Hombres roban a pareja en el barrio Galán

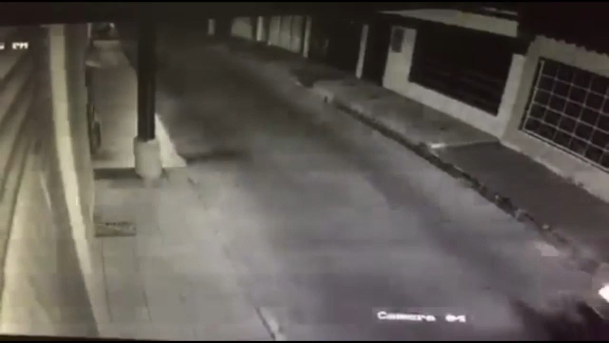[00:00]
En esta calle del barrio Galán una pareja fue víctima de los ladrones, una cámara de seguridad grabó el hecho. Dos hombres que se movilizaban en una motocicleta los despojaron de sus pertenencias.